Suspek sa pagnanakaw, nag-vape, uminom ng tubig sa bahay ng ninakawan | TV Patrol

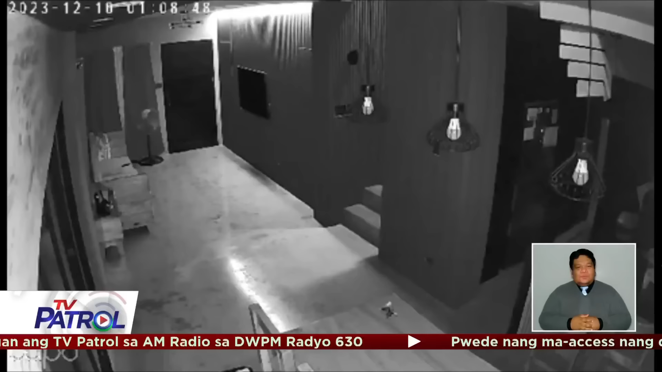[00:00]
Dahan-dahan na pinasok ng armadong lalaki ang bakay na ito sa isang subdivision sa Alfonso Cavite at Yes noon Desyembre.
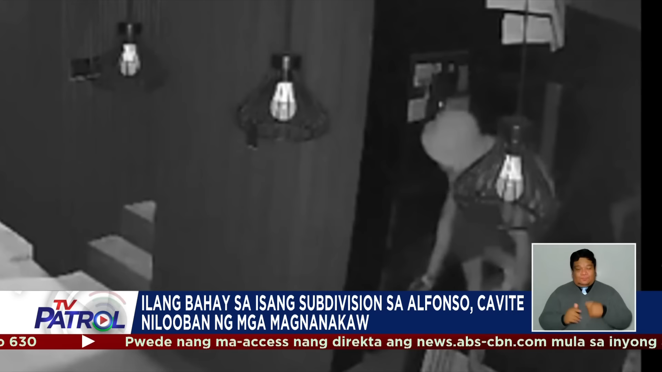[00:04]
Una niyang kinalikala mga drawer sa sala habang nag-vivape. Maya-maya pa'y umaki at siya sa second floor at doon pinagkukuha ang ilang gamit.
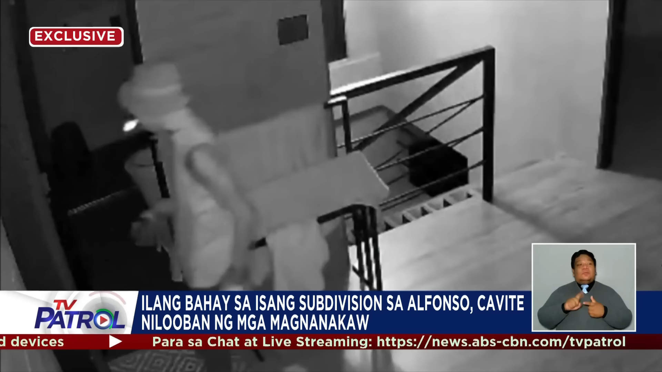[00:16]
Makailang ulit din itong sinubukang buksan ang kwarto ng may-ari. Pagkababa ng lalaki, nakuha pa nitong uminom ng tubig. Bago umalis,
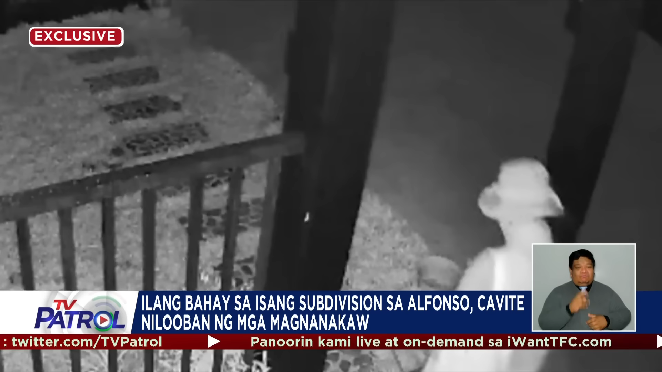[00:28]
kinuha niya ang susi ng kotse sa lamesa at tinangay ang pera ng biktima na nasa loob ng kasakyan.